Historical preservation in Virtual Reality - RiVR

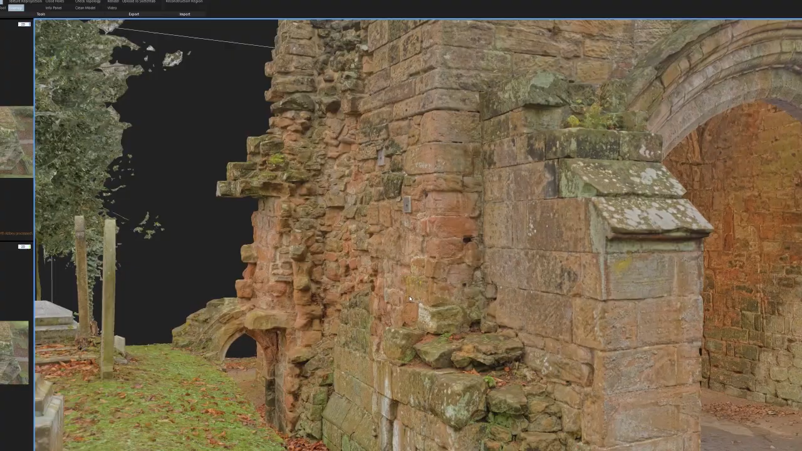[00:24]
We all provide the tools and the deep learning to help assist in enhancing